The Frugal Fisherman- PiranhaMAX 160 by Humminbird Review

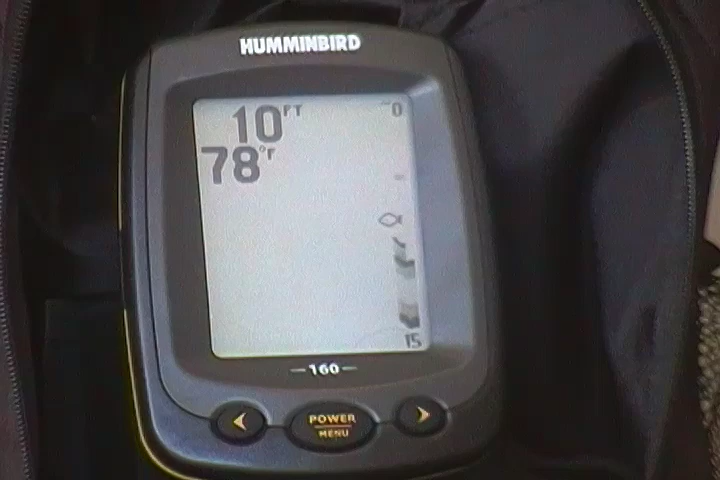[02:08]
On screen: depth 10 ft, water 78°F
What you're going to see right away is there's your depth and there's your water, surface water temperature.
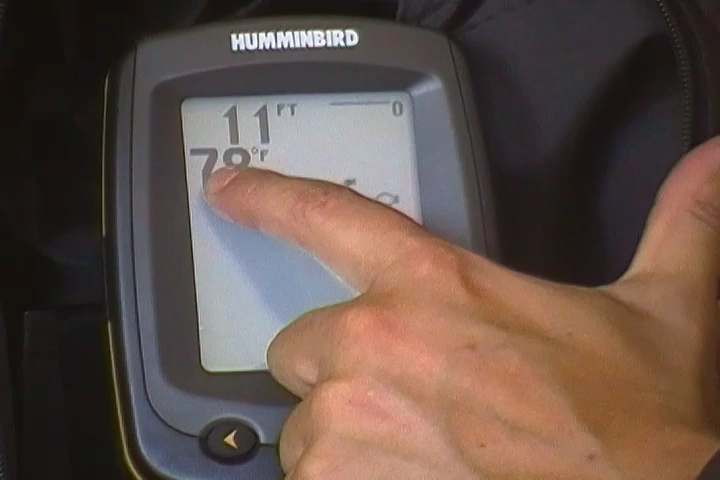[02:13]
That's the temperature at your transducer. Right now it's on auto, so there's the bottom of the lake or where you're fishing there.
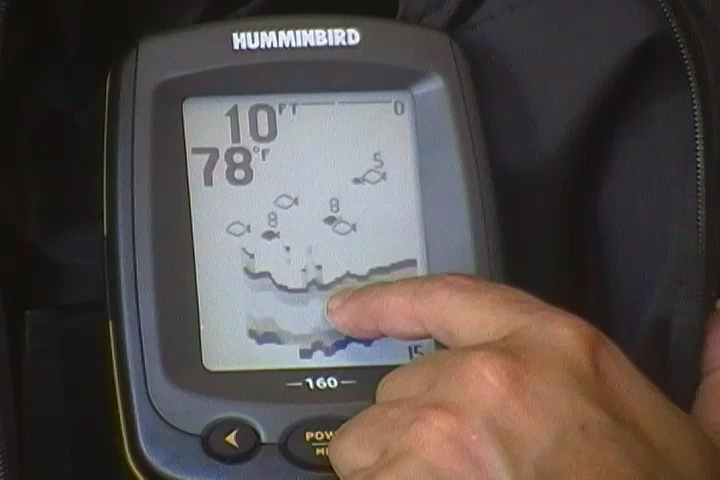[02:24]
On screen: water 78°F
When you see a black silhouette, that is the fish right under your boat. The white are from the wider range and that's fish that are off to the side.
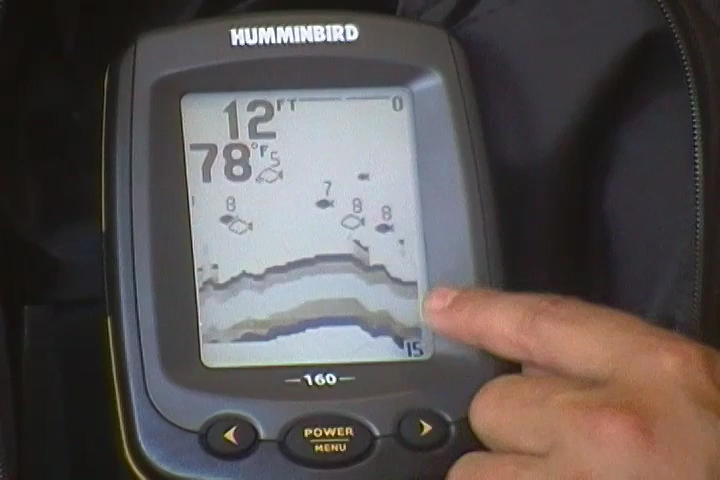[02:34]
On screen: depth 12 ft, water 78°F
You'll see these numbers above the fish, it even gives the depth. I've got this set on for all size, small, medium and large. And I hope it works as good on the simulation as it does on the water. Another thing I like is the ease of changing settings. All you have to do is hit this button once and you go into, you can change your light, you go into the next one, sensitivity, depth range. And now this one feature I like is zoom.
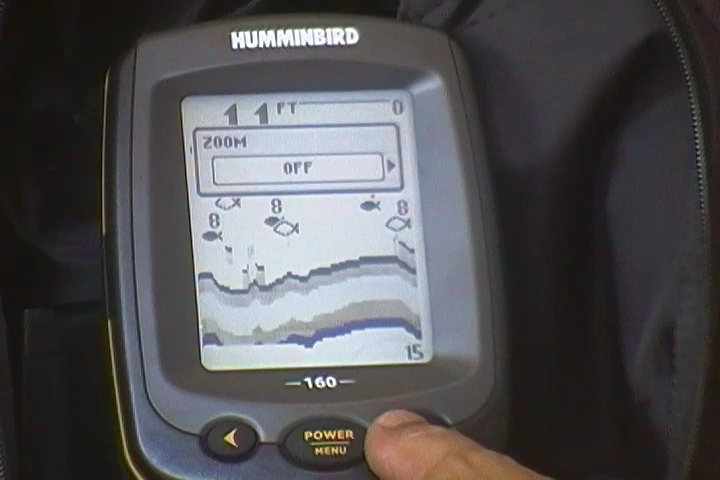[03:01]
Let's say you're, I'll go back to zoom. Let's say you're in a deeper lake, put it on auto. You want to see what's down there. You'll notice the zoom range will come up.
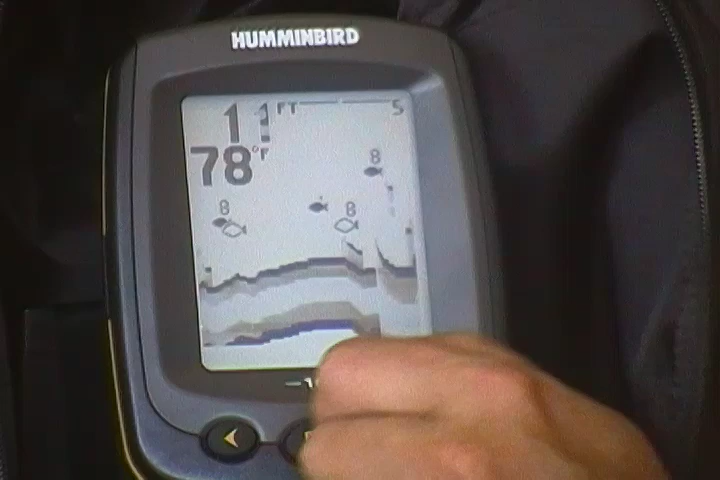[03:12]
On screen: water 78°F
And from what I understand so far, it shows the first eight feet from the bottom of the lake. But you'll get a better picture of the bush down there, where the speed fish are hiding, perch and trout, as you can see, it just scrolls across.
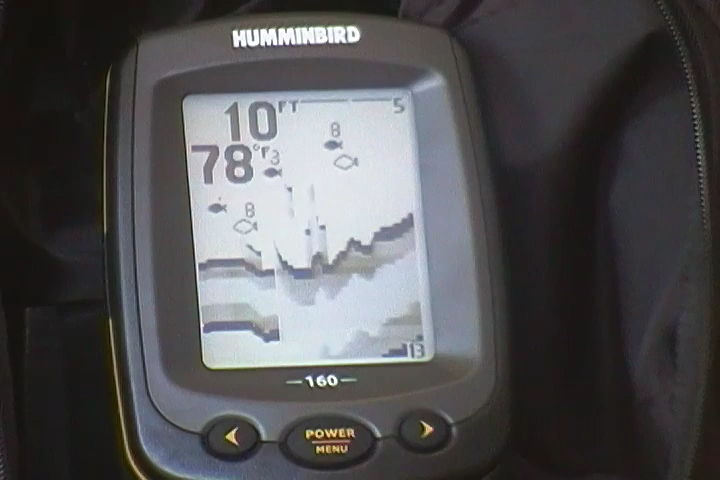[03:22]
On screen: water 78°F
So at the moment, I am very impressed with this unit. It's very user friendly because I hate cumbersome computer nonsense.